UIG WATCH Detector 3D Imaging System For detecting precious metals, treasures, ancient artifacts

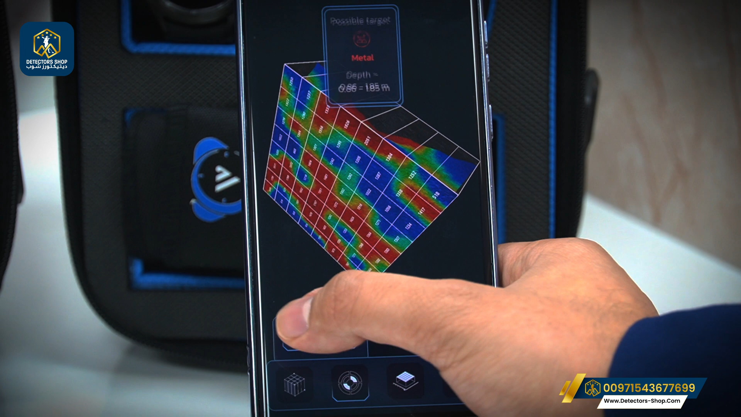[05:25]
And also for the same thing, we have the cavity, which is between 1 meter and 17 centimeters.